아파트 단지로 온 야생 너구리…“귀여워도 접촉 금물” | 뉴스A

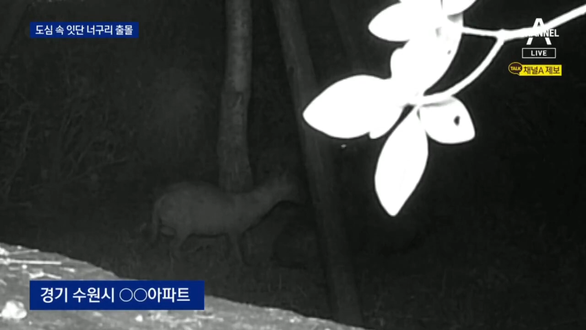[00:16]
여러 마리가 한데 모여 뒷발로 몸을 길더니 잠시 뒤 몸을 돌려 사라져버립니다.
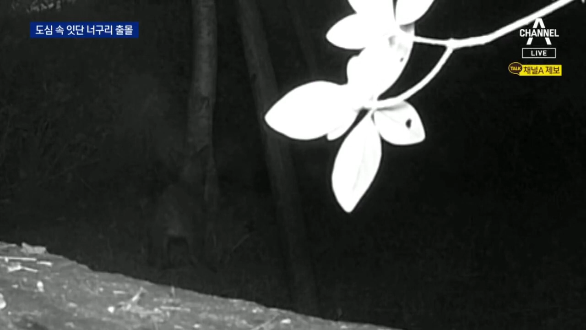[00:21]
근처 숲에서 아파트 단지로 내려온 야생 너구리 가족입니다. 주민들이 길고양이에게 주려고 놔둔 사료를 노리고 온 겁니다.